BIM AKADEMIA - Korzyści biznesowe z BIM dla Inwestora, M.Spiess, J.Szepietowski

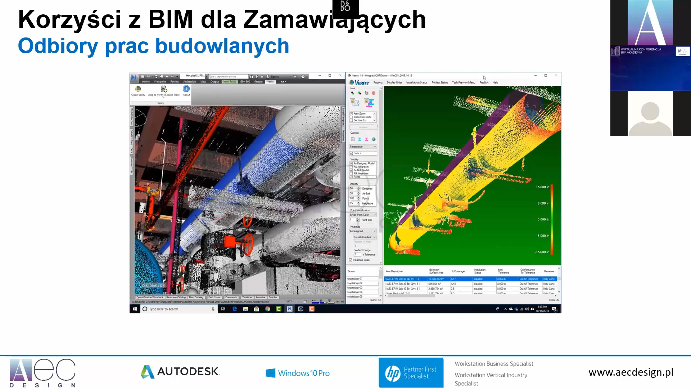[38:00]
które są w stanie nam pokazać po prostu różnicę projektów względem realizacji. To są bardzo duże możliwości pod kątem też wykorzystania w takich zagadnieniach związanych z wizualizacjami,
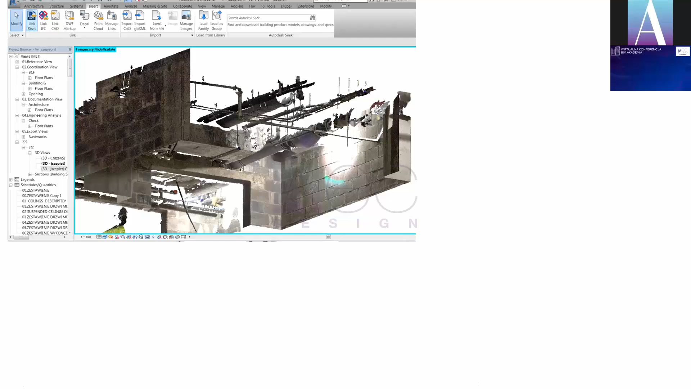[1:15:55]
ponieważ mieliśmy model, nakładaliśmy skan na model, oczywiście w takim celu, żeby sprawdzić poprawność, precyzję jakby wykonania, w tym przypadku tych ścian murowanych. Tutaj no widać, że tam leciutko ten narożnik tam poleciał, ale generalnie no proszę zwrócić uwagę, że tu bardziej skupialiśmy się na murowych elementach,